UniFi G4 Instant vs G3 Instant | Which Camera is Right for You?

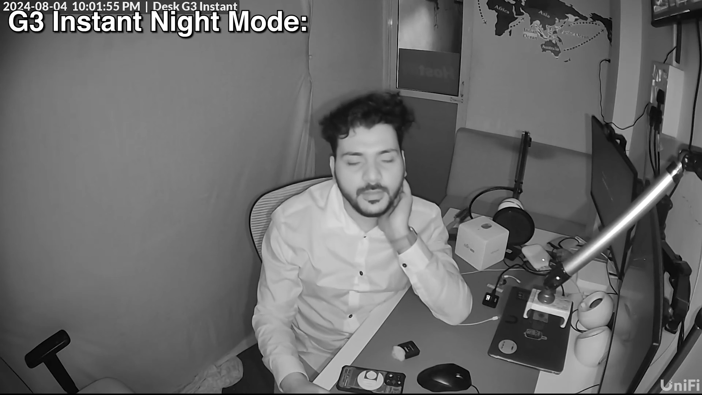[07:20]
the differences after light got turned off and you can see the speaker voice also on both the g4 as well as the g3 instance you can see the differences of the image on both and the video quality so i will check the g4 and